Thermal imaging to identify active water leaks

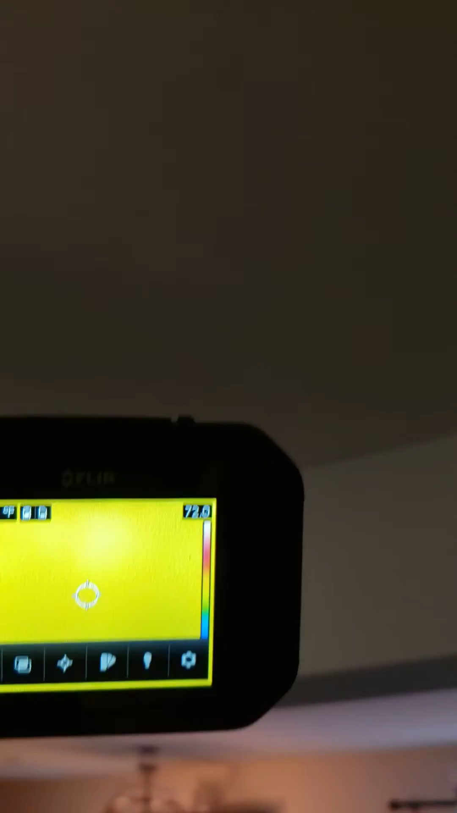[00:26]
we move into the water spot area you can see a color change on the thermal imager.
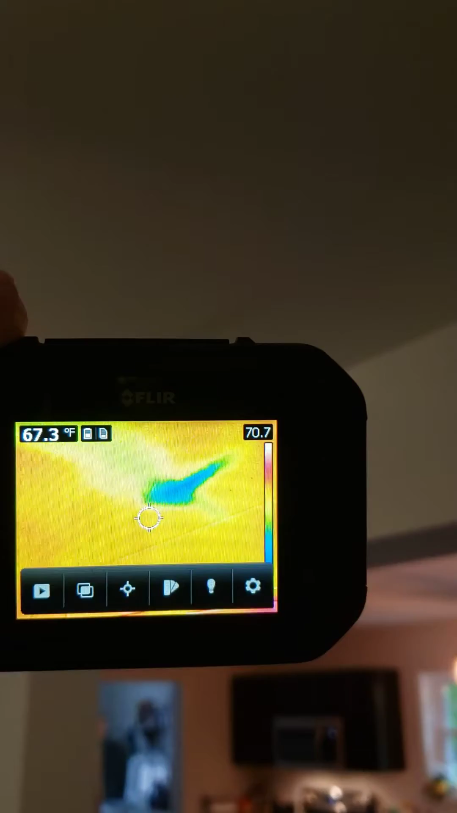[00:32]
On screen: spot 67.3°F
So after we check it with our thermal imager we would then hit it with our moisture meter.